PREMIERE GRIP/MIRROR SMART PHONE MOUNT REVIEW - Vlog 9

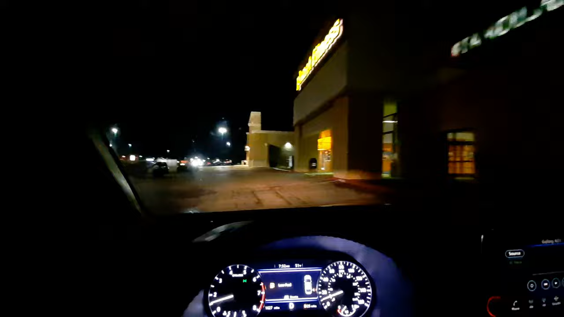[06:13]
I don't know. There's this dope Chinese restaurant right here, bro.
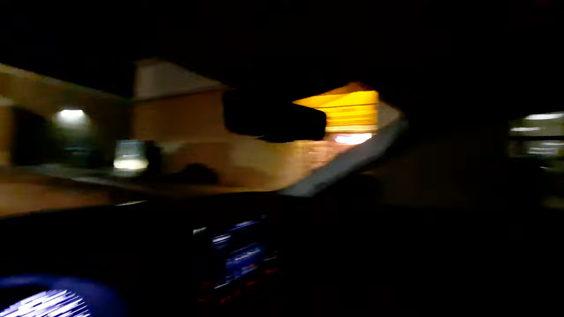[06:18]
Chinese is my favorite food of all time. Besides chicken. And there's Chicken Express, as I say it.
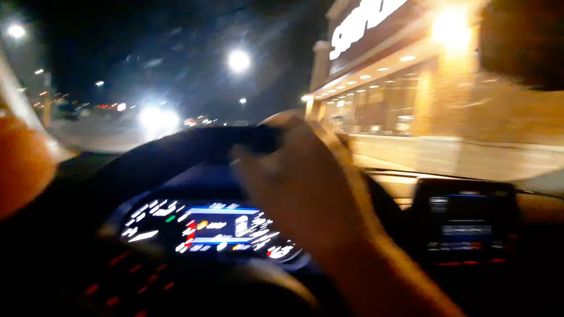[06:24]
Staples. TJ Maxx. Oh my god. It was, it's like the biggest sign in this little lot. It's literally like the biggest sign out here.
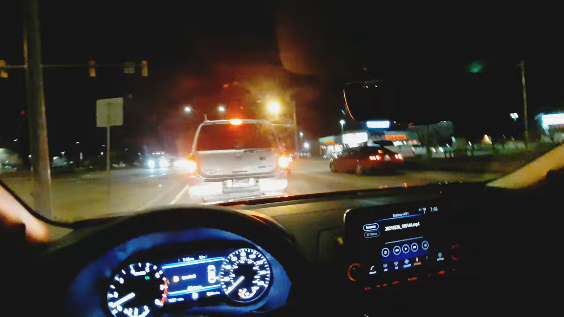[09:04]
Okay, so this is really embarrassing, but I didn't lock it when I put it on my window.
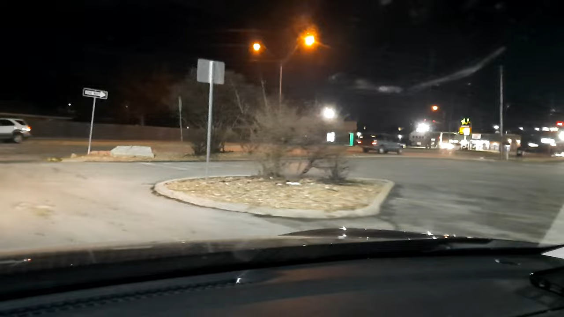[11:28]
Now, you can record the front of your driving experience. So, there's my little rant talk review.
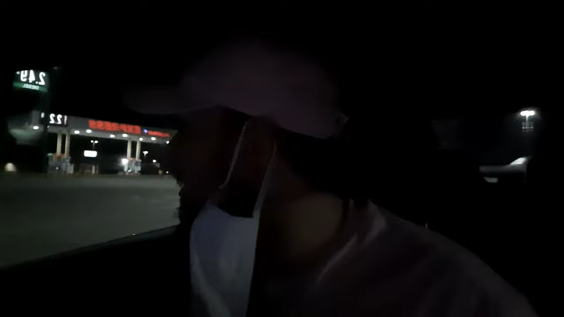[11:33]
Talk on dry. I think I want to go get food.
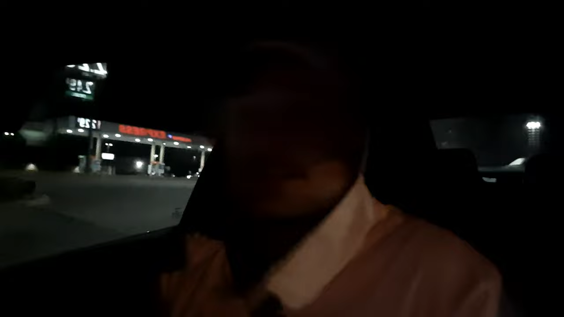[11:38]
Found I'm getting paid for my leave, my last check. So, I'm going to start getting paid more when I work more, obviously. But, see, that's not that bad. I need super steady mode on, probably, so it's not shaking the whole damn thing. Let's see how it looks on the front.
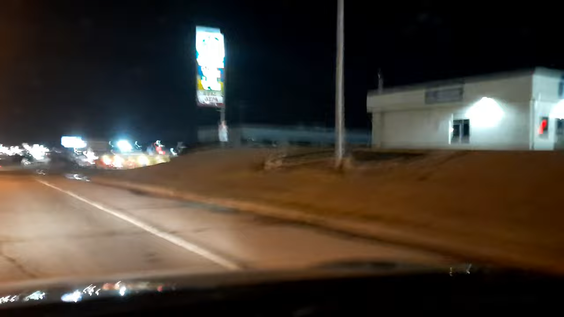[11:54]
See, I don't really like that. It looks like it's shaking a lot. I don't know if I have super steady mode on, but... It might look back in post. Or, it'll look better in post. I don't know. I don't know how it's going to look. But, I'll give it a shot. So, there was my review. And, I'm going to get off here. There's a little rant driving video. So, you guys have a good one.